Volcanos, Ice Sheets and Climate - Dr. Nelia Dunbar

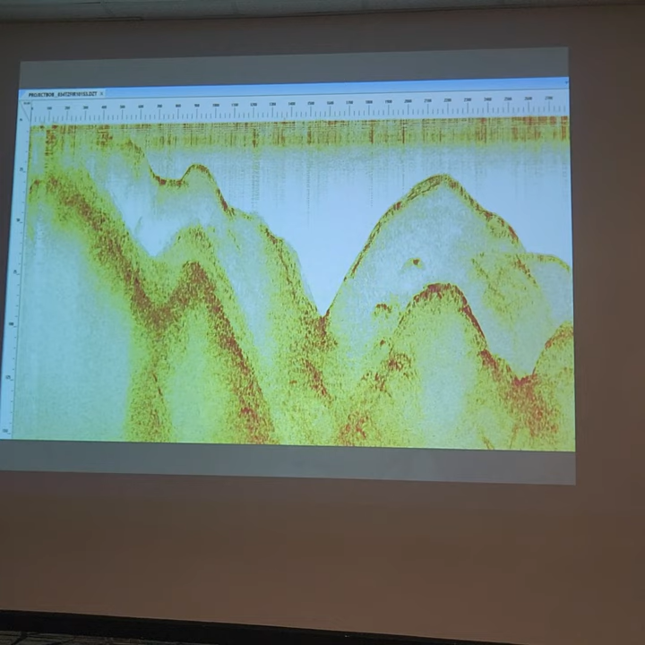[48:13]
And, um, this is the, the, what, the sub-ice topography. So, here's the ice surface. And we're looking down at what things would look like under the ice.